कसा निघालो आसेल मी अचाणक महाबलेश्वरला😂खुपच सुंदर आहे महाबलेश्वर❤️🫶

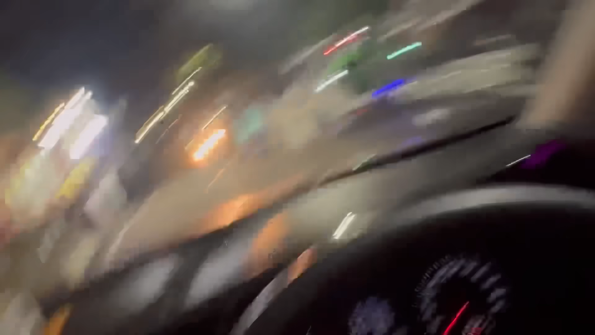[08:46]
तर गाईज फायनली आलोय महाबळेश्वर मध्ये सो आता असे 1-2 कॅन्टीन दिसल्यात मला आणि इकडे पब्लिक पण भरपूर आहे तर पहिला तर आपण रूम शोधूयात
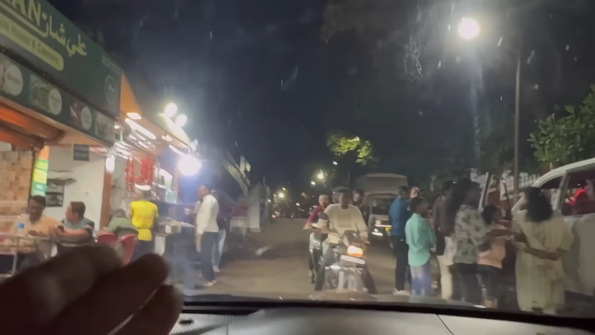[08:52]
जस्ट तर आलोयच आताच तर बघूयात पहिलं तर इथं खालती आम्ही दिली ऑर्डर थोडंसं खाण्यासाठी